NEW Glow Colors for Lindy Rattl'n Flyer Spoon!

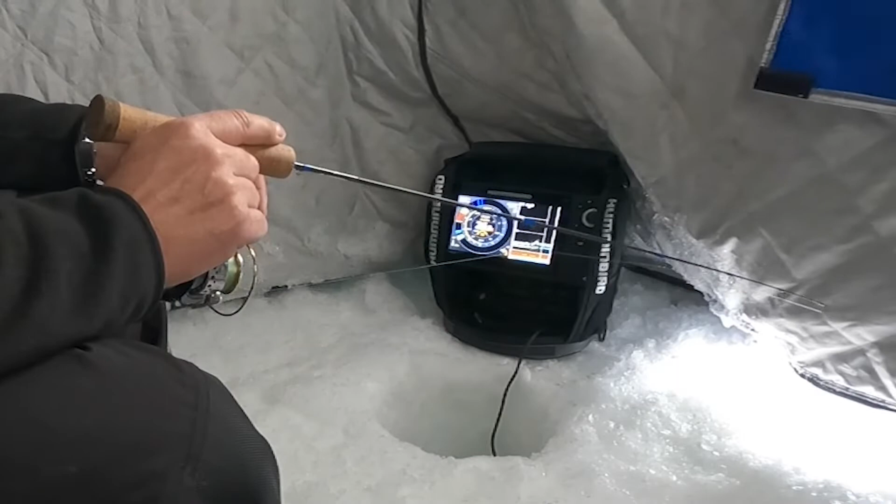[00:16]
man this guy just sauntered in you can see him coming i was watching him on that helix and he just kept coming kept coming kept coming but he he was in no hurry and you know that's the interesting thing when you get in these